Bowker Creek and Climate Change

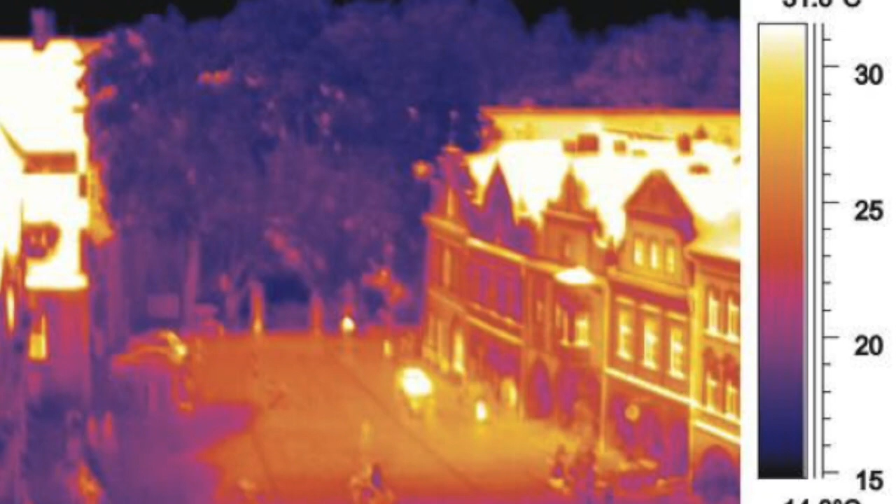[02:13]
An infrared photo shows much lower temperature in the shade of trees than on exposed pavement. That cool zone of tree shade provides refuge in a hot city. And this was winter rain at the same location in 2021.